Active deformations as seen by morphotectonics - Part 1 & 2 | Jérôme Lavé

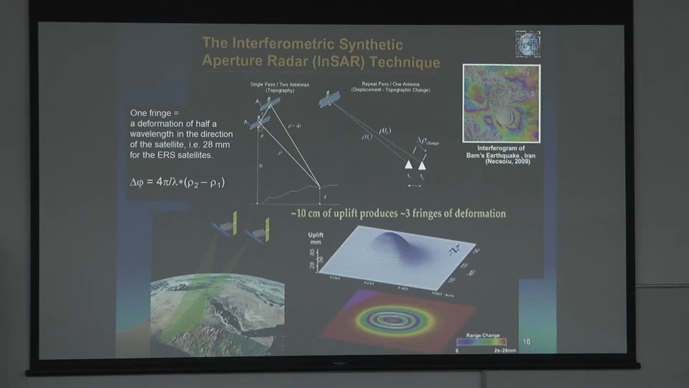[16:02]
So the deformation you get, it's not horizontal, nor vertical, but just a mix of the two.
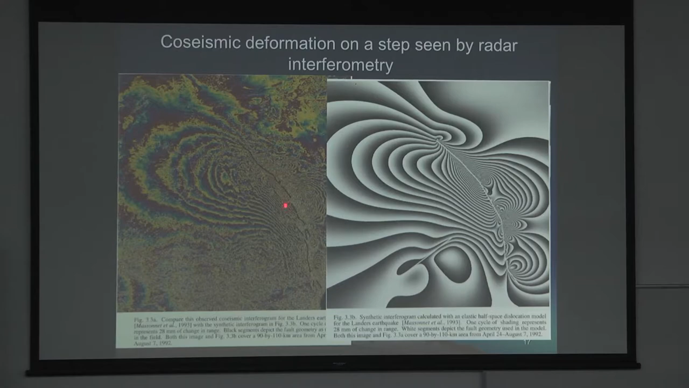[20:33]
then the fringe, interferometric fringes, are very close the one to the other one. So you get so much noise and so close fringes that it's impossible sometimes to recover the deformation signal very close to the fault.